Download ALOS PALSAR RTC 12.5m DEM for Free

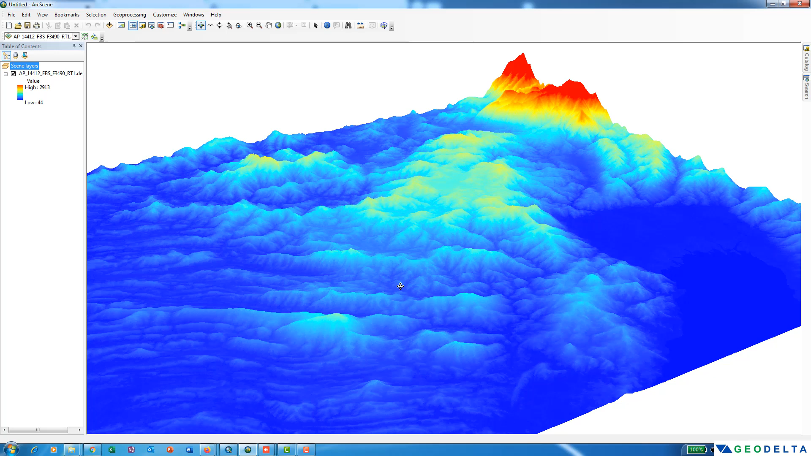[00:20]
you can see over here this is one of the DEMs which I have downloaded for free so let's go ahead and see how we can download this data first
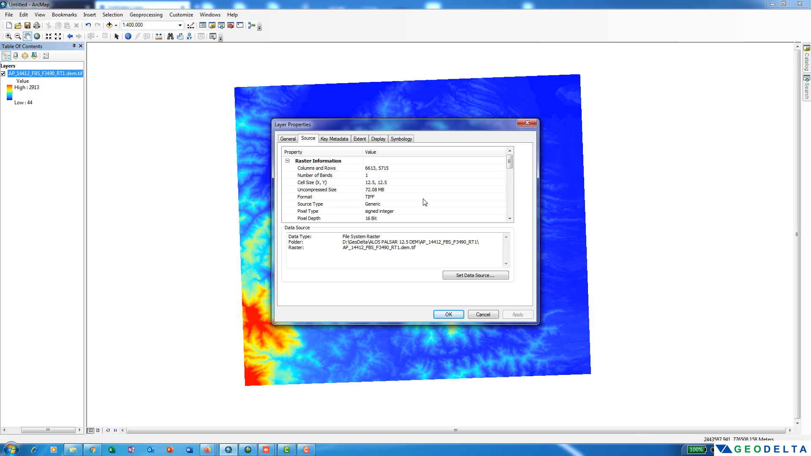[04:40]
over here you can see the cell size is been specified to be 12.5 meters by 12.5 meters